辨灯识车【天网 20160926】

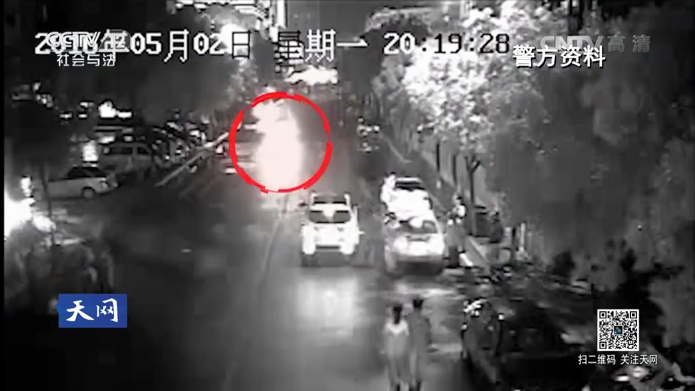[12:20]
确定了这辆黑色轿车的嫌疑之后警方继续追踪他的去向